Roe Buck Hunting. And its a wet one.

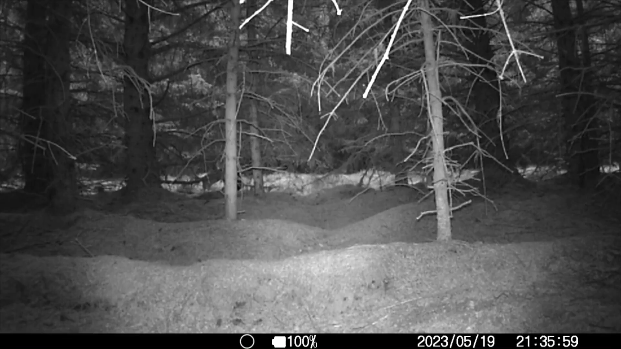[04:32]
Somebody's walking down ride and at 9:30 at night taking a photo of someone on ground. The only way to get out of that ride is either go back the way you come or come through the trees at the far end.